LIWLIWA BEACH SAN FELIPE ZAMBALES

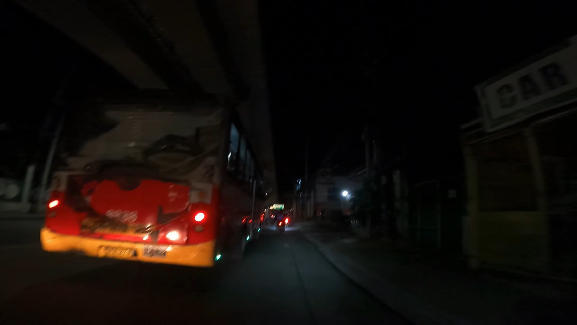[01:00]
Siguro maghahanap kami dun kung saan yung maisipang maganda. And dun tayo, di ba?
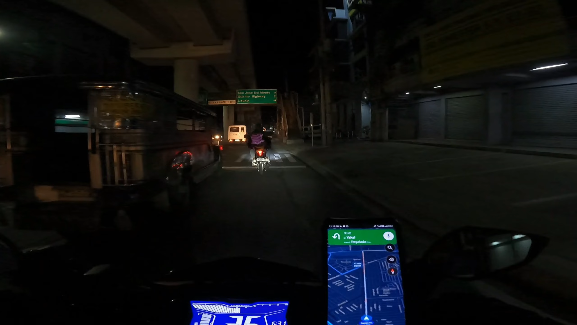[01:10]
Cross na, pero may traffic pa din. Oy.
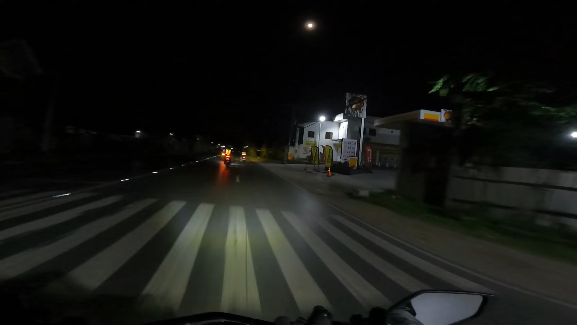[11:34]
Pero safe pa rin naman yung takbuhan namin. Ingat sa atin mga badu. Ganda ng daan dito, men, oh.
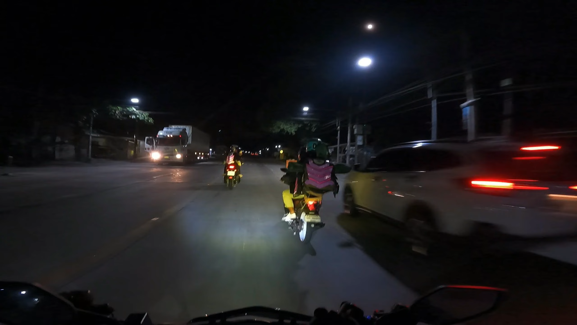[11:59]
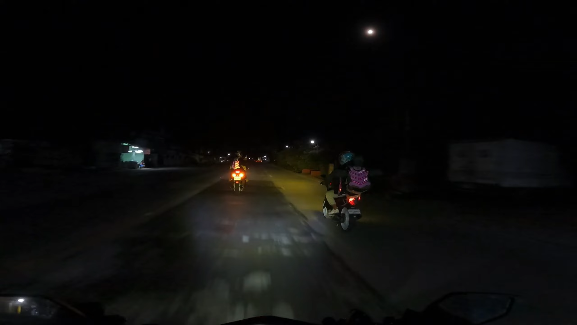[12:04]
Seven Eleven. Where is the 7-Eleven? Ayun, I see 7-Eleven.
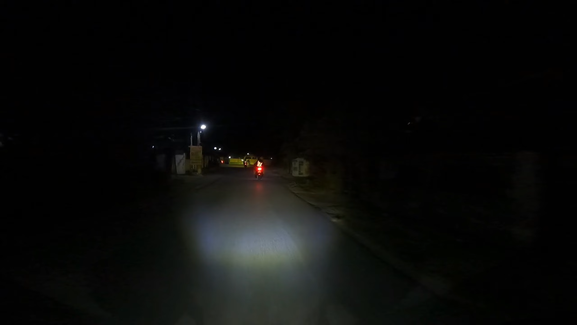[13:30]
Beach chess, beach chess. No parking. Park at your own risk. Oh my god.
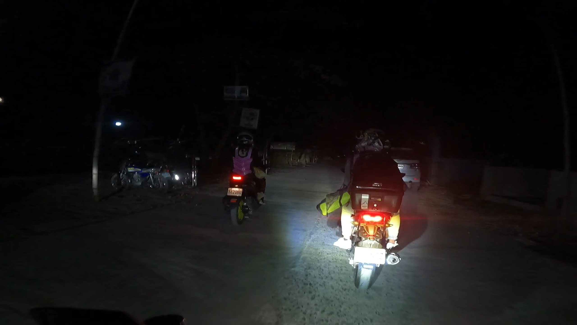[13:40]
Oh, there's a little puppies. Oh, tapang ah. Hello. How's your day?